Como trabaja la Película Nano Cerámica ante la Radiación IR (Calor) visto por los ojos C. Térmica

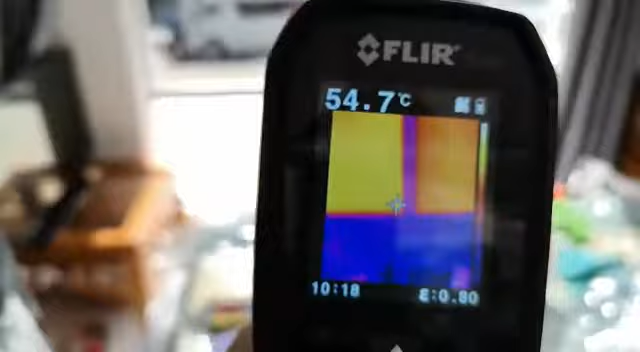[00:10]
On screen: spot 54.7°C
el calor y bueno el vidrio de abajo podemos observar que es todavía tono azulado quiere decir que todavía la radiación
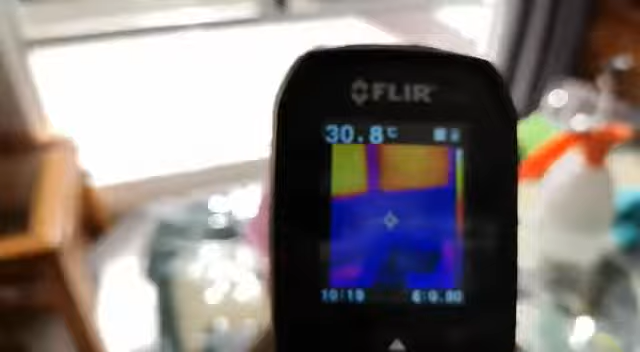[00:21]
On screen: spot 30.8°C
infrarroja está pasando pero bueno aquí ya estamos observando prácticamente cómo funciona la película con aislante térmico